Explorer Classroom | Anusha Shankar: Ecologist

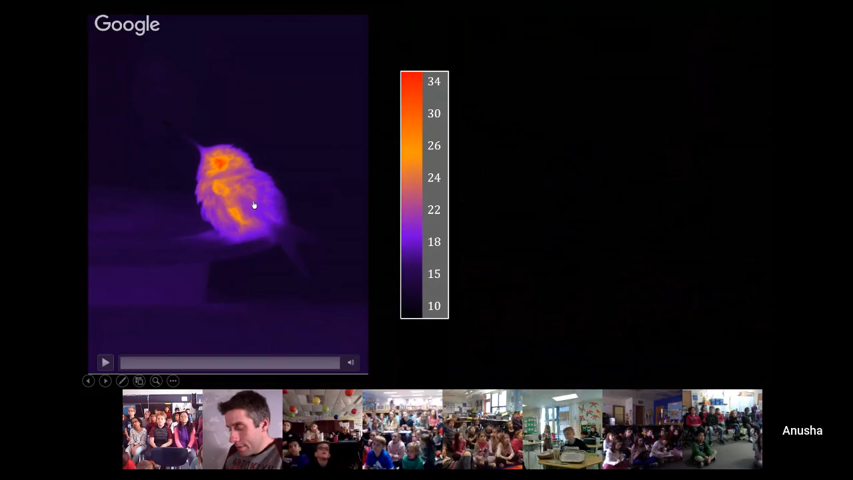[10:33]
So if you look at this video, you'll see that the hummingbird's eye is really hot and its beak and its tail are much cooler. So the heat in its body is coming. You can see it escaping through its eyes, around its eyes more than the rest of its body. So we're going to watch it, watch the eye and you'll see that it's breathing. It's breathing quite quickly. So this hummingbird is asleep, its eyes are closed. And it's spending quite a lot of energy at night.
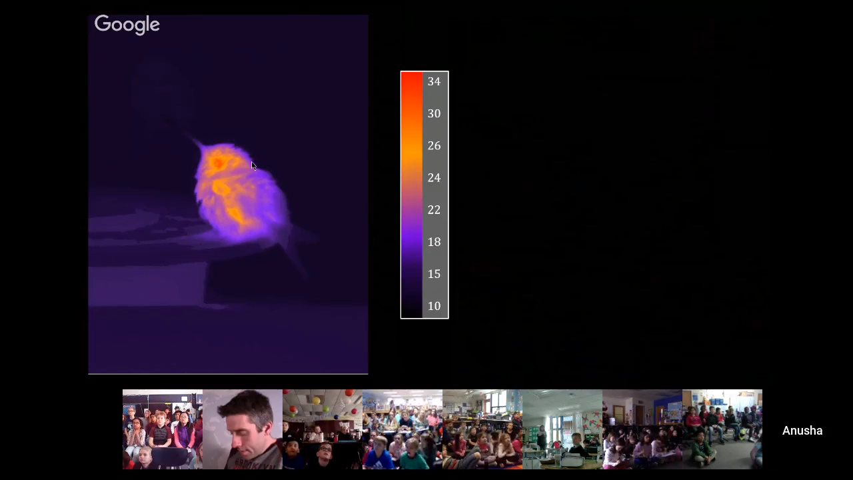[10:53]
It's even doing twitchy, twitchy things. Whereas this one on the right, the video is running right now. And you'll see that its whole body is almost one color. And it's the same color as the outside air. You can barely even see the hummingbird if you don't like look close. And so this bird is in topper. And its whole body is about 18 degrees Celsius, which is really cold.
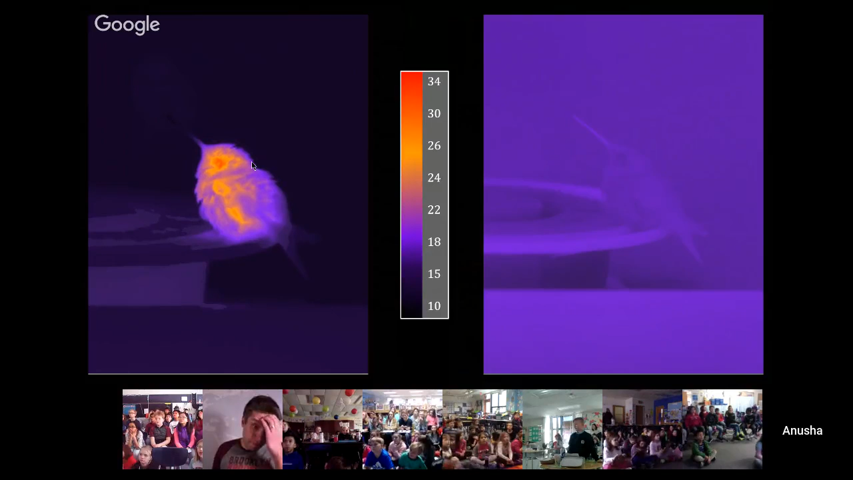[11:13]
I don't know how much that is in Fahrenheit. While normally its body is at six on the outside degrees Celsius. So topper is really an incredible strategy. They're flying around so fast during the day, but at night they're just able to shut off and save a bunch of energy.
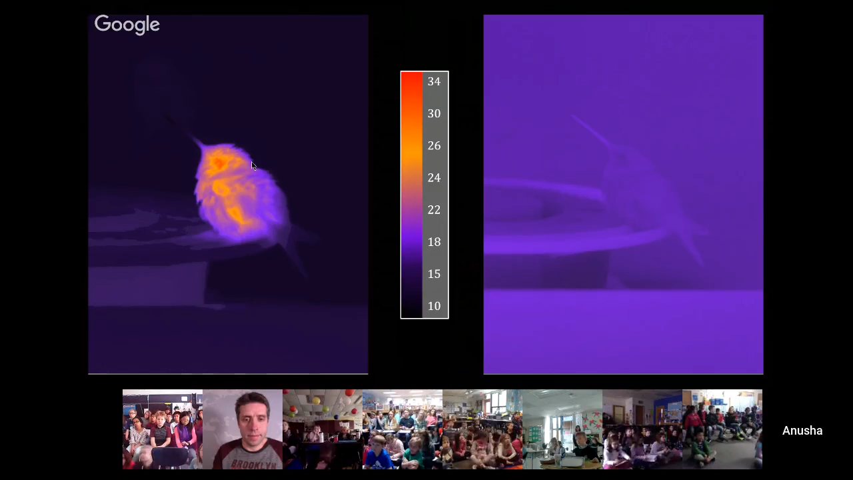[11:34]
And this really helps them make it through the next morning.
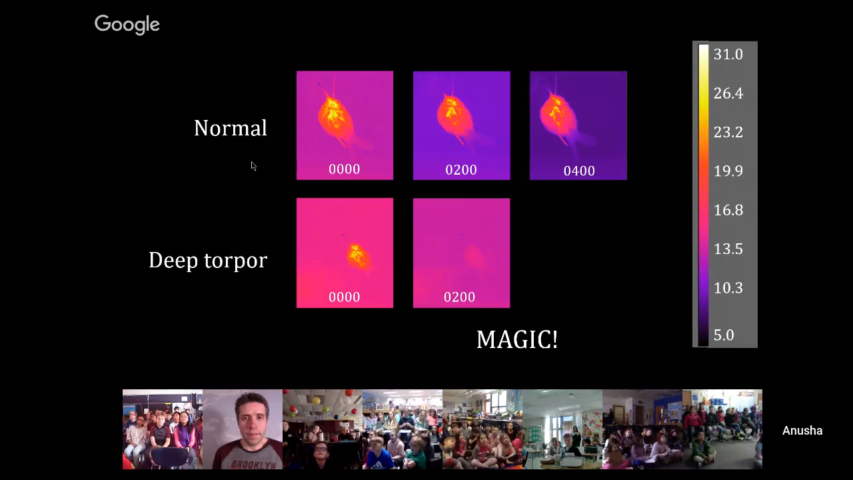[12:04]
And this is at 4 a.m. and it's still really cold. The second one is really cold. So they're able to use this incredible strategy. Some other fun things that they do.
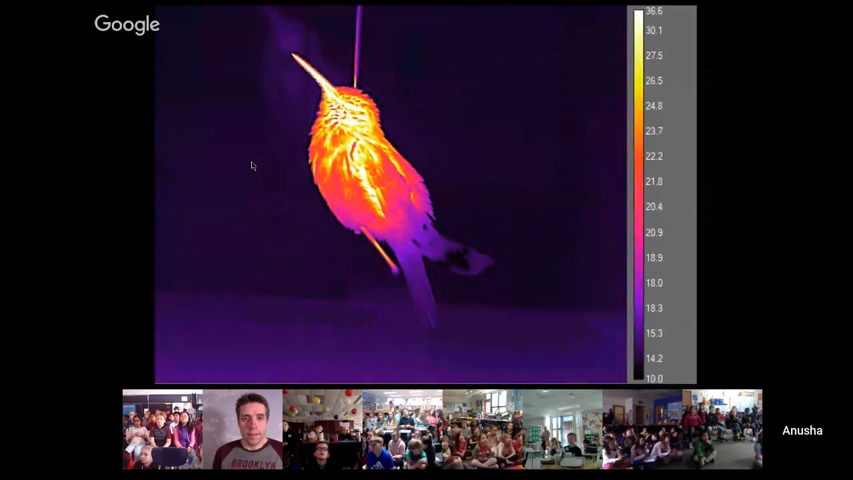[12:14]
So I watch them with these video cameras all night for many nights. And they do fun things like what's called preening. So they're kind of keeping their feathers straight.
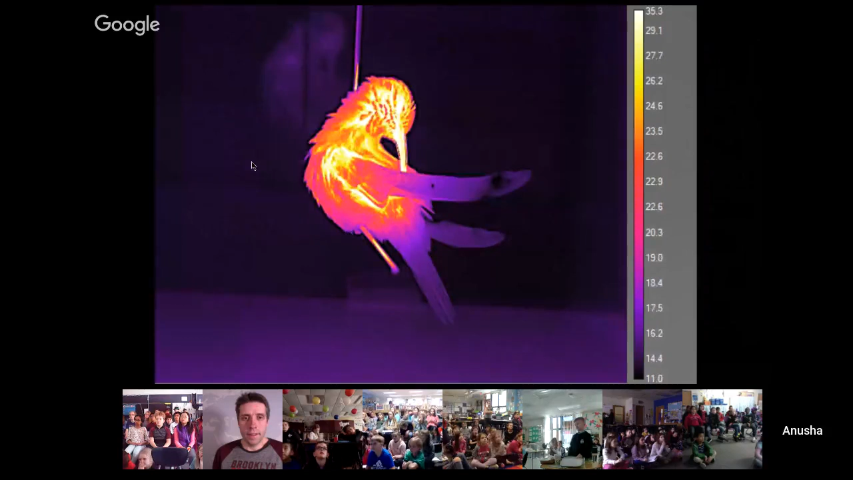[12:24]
Even though this one is asleep, it's doing it in sleep.
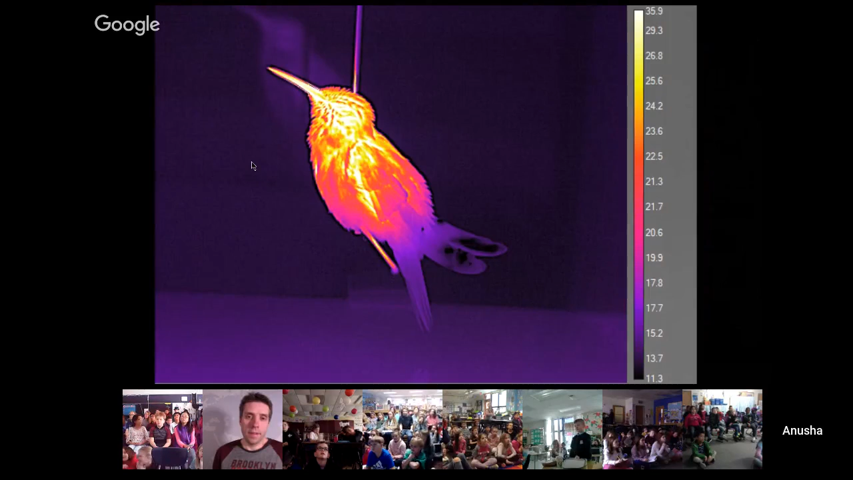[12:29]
They also do really funny twitchy things, which I guess I do too in my sleep when I'm having a dream.
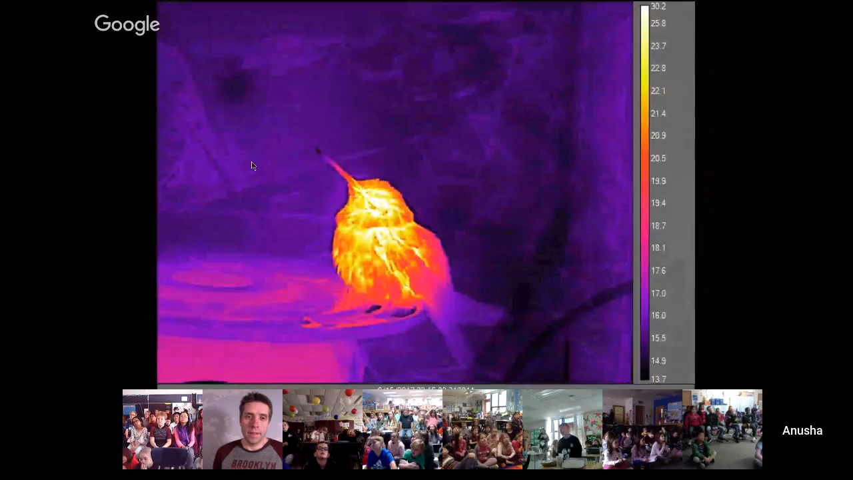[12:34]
They also pee. And I've just put this on loop because it's so funny to me. They pee at night as well. And it's nice and warm.
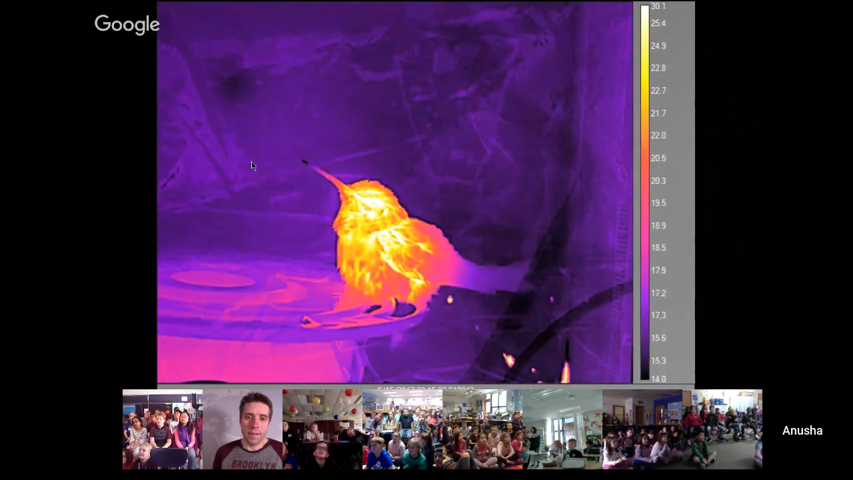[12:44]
You can see that the pee stream is much warmer than the outside air.